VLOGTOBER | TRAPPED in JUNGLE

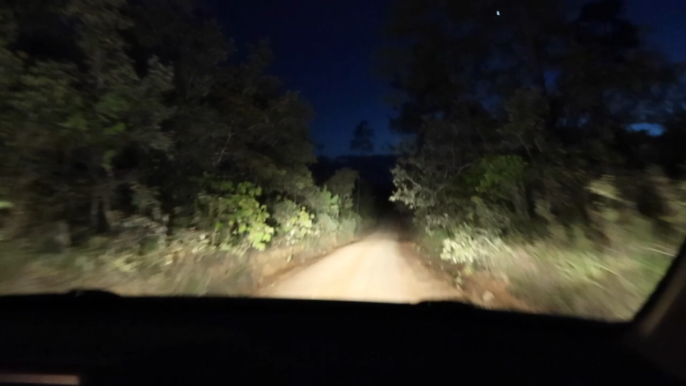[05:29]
We are driving to Guaya River Lounge Lodge. And we're only about two miles away. We're very close. But this is the road you have to drive on. But y'all have to waste for keeping the GPS on. I mean. We're doing with no service. I mean. Watch out. Okay. Here we go. We don't want to get stuck. No. We ain't get stuck, baby. We don't want to get stuck. No.
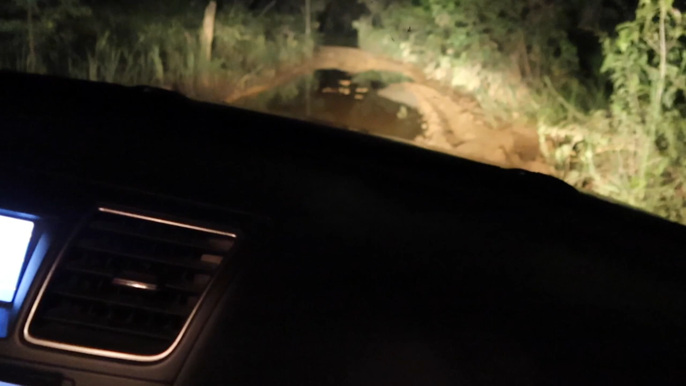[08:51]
and they didn't tell us there's a huge ass dumb ass puddle right here that you can't drive through because there's mud underneath it it is mud underneath it and it's filled with water so that means stuck that don't mean get out that means stuck